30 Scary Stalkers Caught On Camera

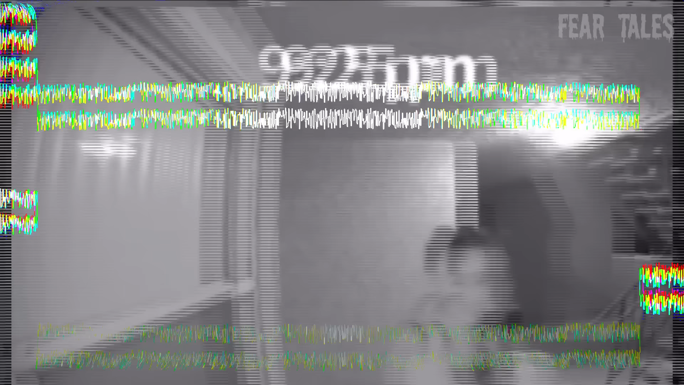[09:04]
In this TikTok video posted by Hey It's Phoebes, it was 9:25 p.m.
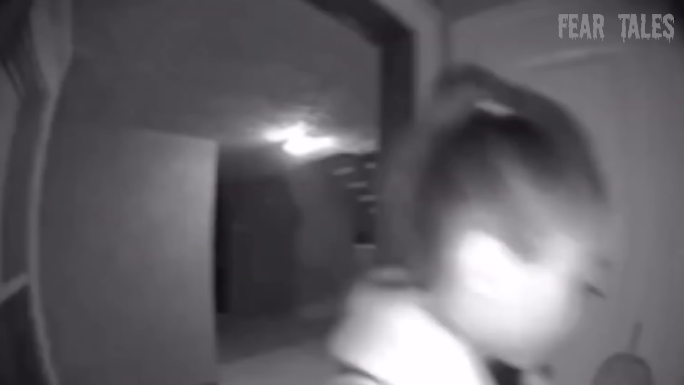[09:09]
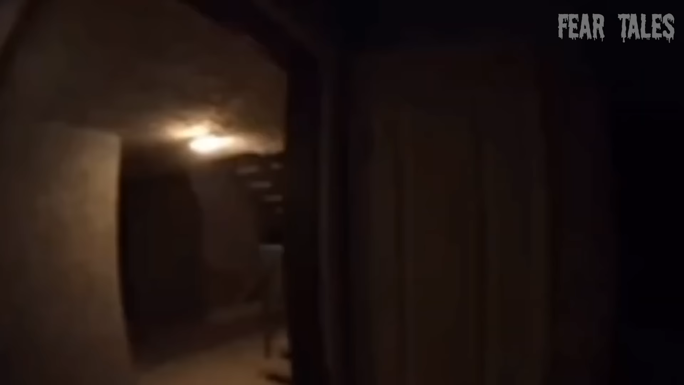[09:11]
and Phoebes was unaware that she had been followed home.
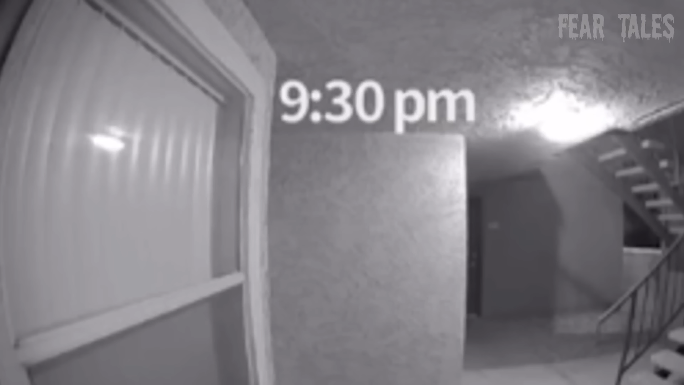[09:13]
Phoebes unlocked the door and entered her apartment before a creepy man emerges 5 minutes later. The stalker walked back and forth past her door for 2 hours. He eventually came up to the door and looked in Phoebes' window. At 11:35 p.m., Phoebes' boyfriend came home, and the stalker went away, never to be seen again.
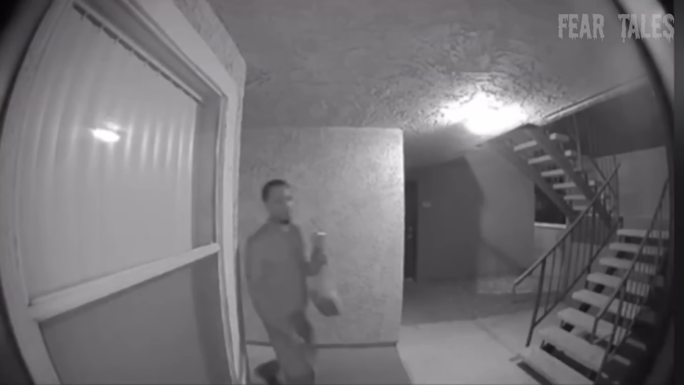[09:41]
What would have happened had her boyfriend not come home? Was he gonna keep creeping or attempt to break in? I'm glad we'll never know.
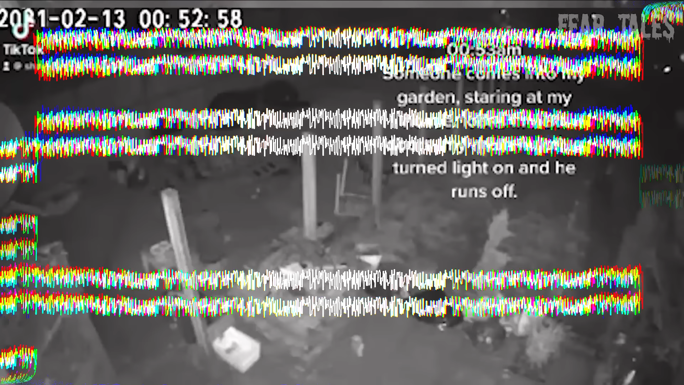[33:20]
At the dead of night, this home security camera video captures the moment someone sneaks into this homeowner's garden, then silently stares at their house.
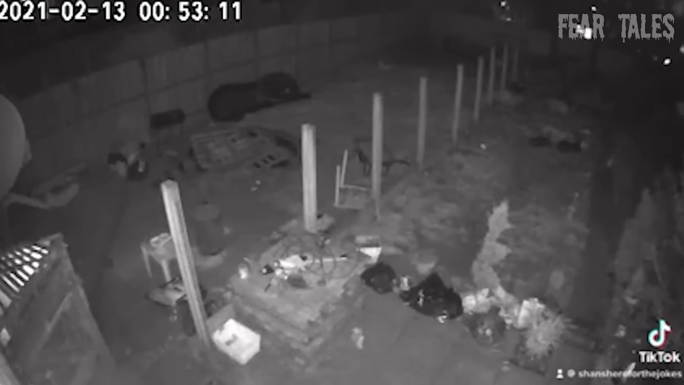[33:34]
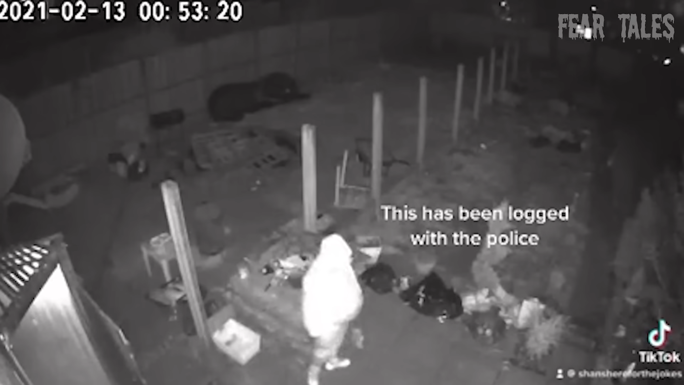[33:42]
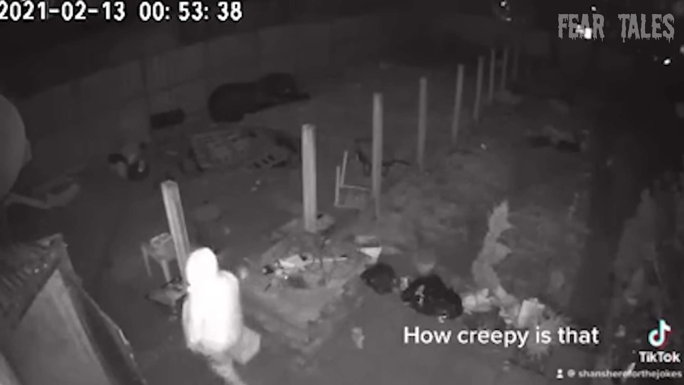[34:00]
He looked into the person's doors, but the uploader explained that his mother noticed the man, turned on the lights, and the man got scared and ran away.